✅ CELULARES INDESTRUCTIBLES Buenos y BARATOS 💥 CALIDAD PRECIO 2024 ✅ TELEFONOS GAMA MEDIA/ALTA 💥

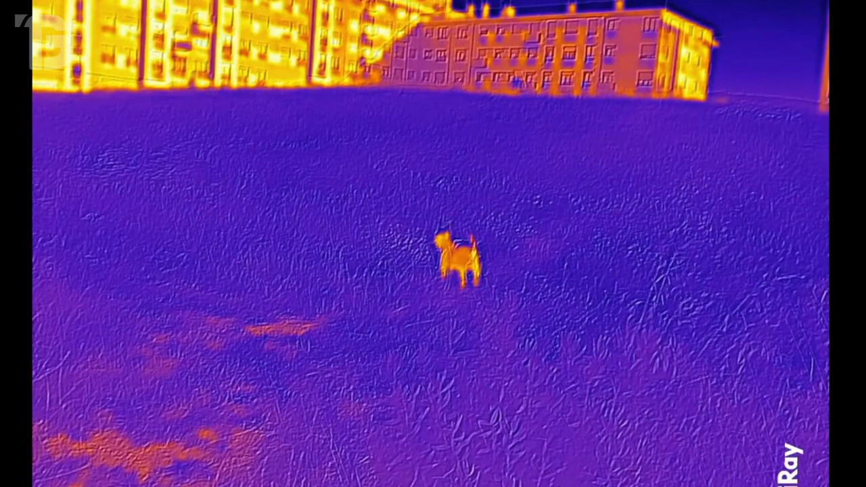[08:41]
ya que está equipado con un sensor de grado profesional líder en la industria, capaz de ofrecer un aumento de 30 veces en píxeles térmicos en comparación con otros dispositivos.